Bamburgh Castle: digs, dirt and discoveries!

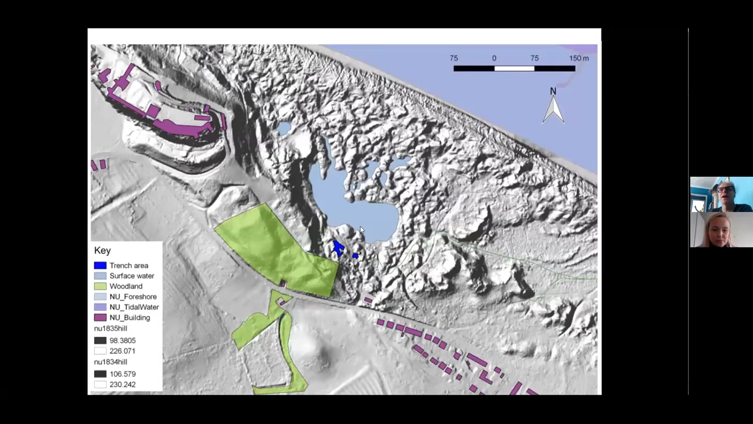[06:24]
and you can just start to make out in bright blue there the areas of the actual excavation on this peninsula area at the base of the slope um and this is basically a very nice schematic of the burials themselves because it's an area of special scientific interest we
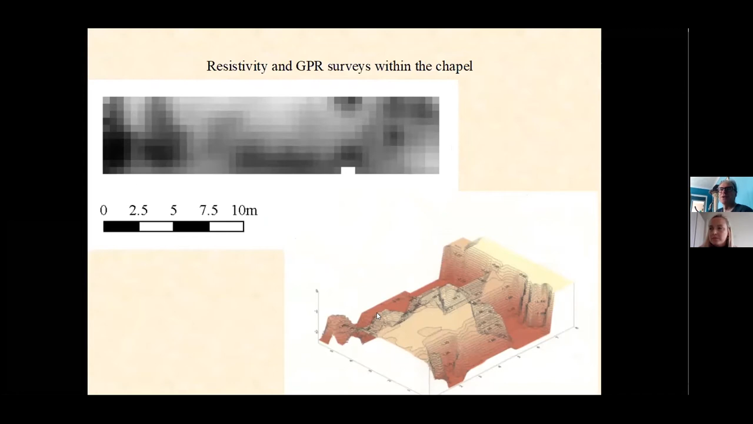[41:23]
radar survey when it was 3d projected produced this very strange domed effect uh which looked very like a buried crypt which really tempted us to go and investigate but it turned out there there wasn't a crypt that's a little spoiler uh this is the two main trenches we put in